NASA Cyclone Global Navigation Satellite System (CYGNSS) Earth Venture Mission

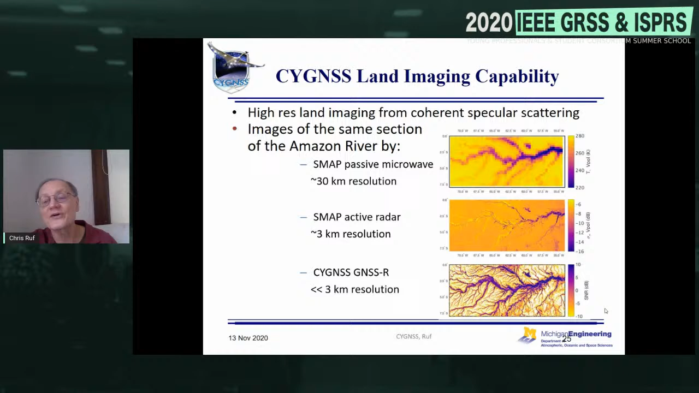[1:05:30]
than it is from the ocean or or from the land around it for that matter so that's uh it's a really excellent quality um